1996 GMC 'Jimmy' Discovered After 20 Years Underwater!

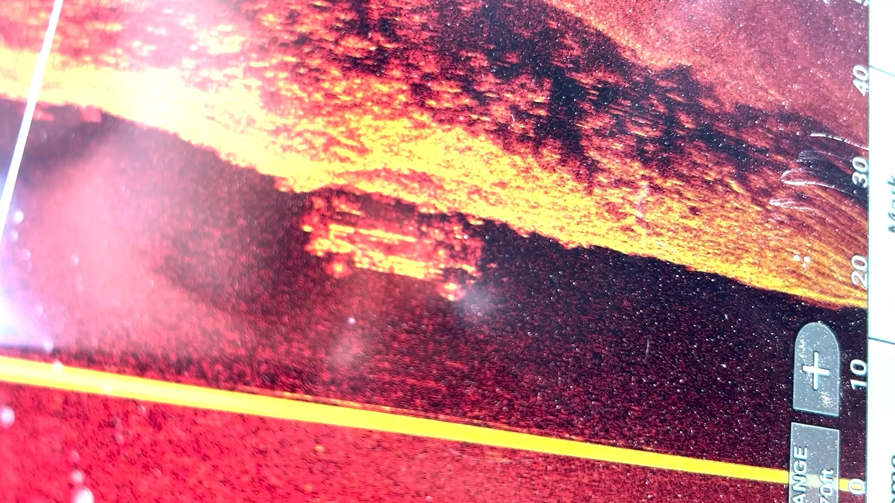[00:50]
You wouldn't know it by just looking, but there's thousands out there, and everyone tells a story.
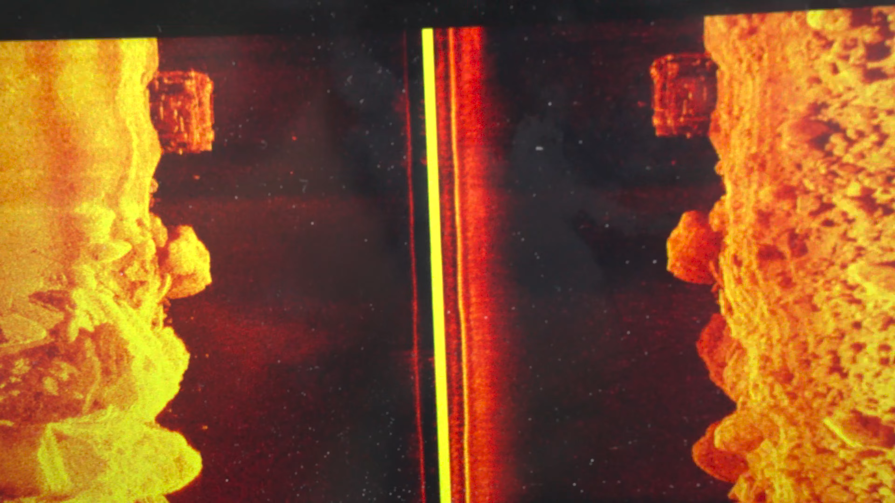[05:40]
Yeah, they're right next to each other. It's like they're right on top of each other. I bet you there's more cars right here.
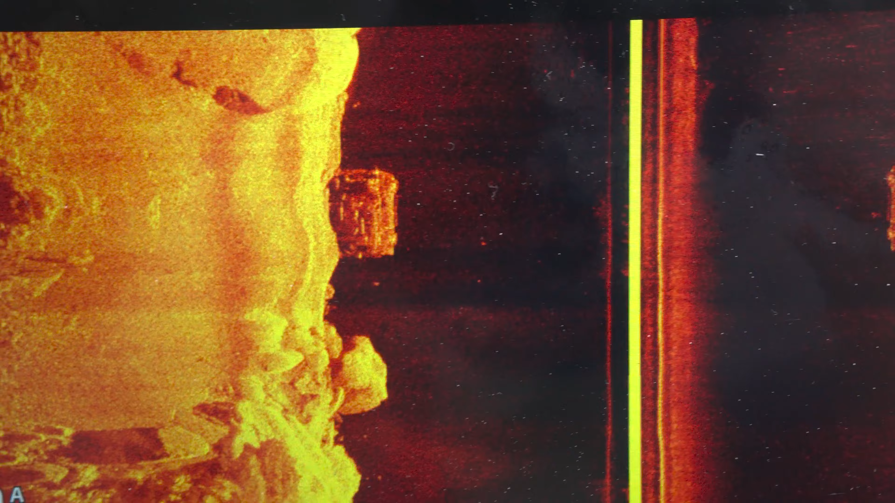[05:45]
There's got to be. Well, we really haven't scratched the surface. I bet Chattanooga has a lot more.